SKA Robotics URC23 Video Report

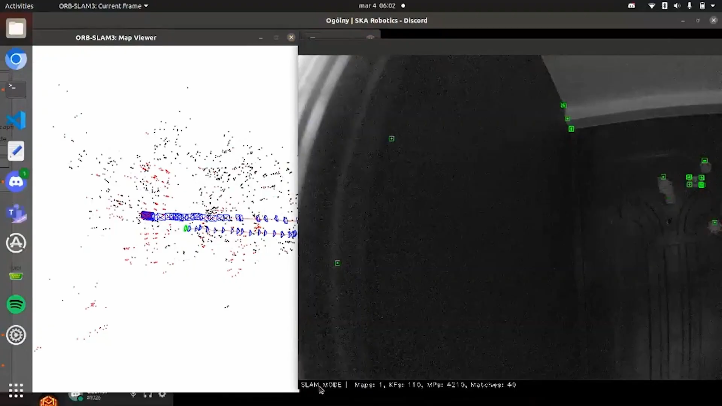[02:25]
The Autonomous Navigation System facilitates AWP SLAM 3 for visual odometry and occupancy map construction.